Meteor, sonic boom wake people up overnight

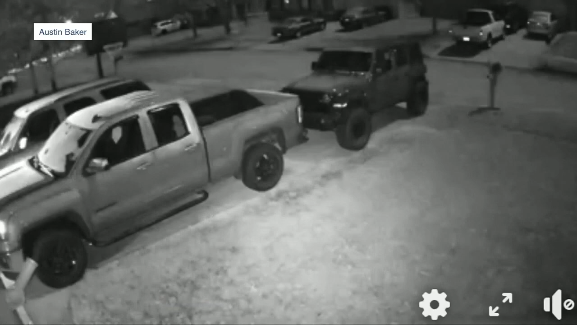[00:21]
But look at this right here. This one from Austin Baker. That's not the sun in Broken Arrow. You can see the sky lighting up and illuminating the ground and that is a meteor going over. overhead. Austin sent this in for us and that's in Broken Arrow. You can actually just kind of see the meteor there in the top right end of the passenger, the rear driver's side window there. But yeah, really cool stuff. We've got a few other videos that we've been going through and and hope to show you. Here is another one. This is from Jamie Arnold. Look at that. Look, that one's impressive.
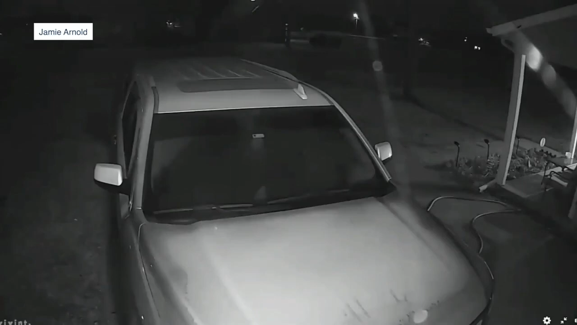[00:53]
I mean, you can just see the reflection there of that fireball looks like, doesn't it? Yeah, very cool. And accompanied with a sonic boom that woke a lot of people up. And then, of course, you go back and look at your security cameras and you figure out what happened. But it's awesome. A video there sent to us from Jamie Arnold and Arnold and Wagner and check your if you haven't looked at your security videos this morning, right there about that 338 to 342 time frames when we've had a lot of these reports started to come in.